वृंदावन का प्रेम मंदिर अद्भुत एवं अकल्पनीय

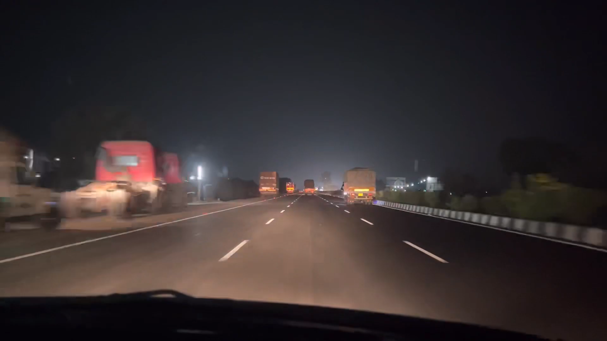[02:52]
गाइज, अभी हम लोग आगरा क्रॉस कर चुके हैं, और अब मथुरा आना बाकी है। मथुरा से लगभग 10-15 किलोमीटर के बाद वृंदावन आ जाएंगे।
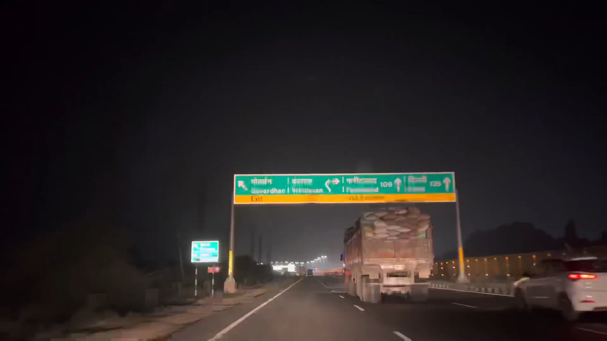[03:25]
300 मीटर के बाद बाएं तरफ से बाहर निकले।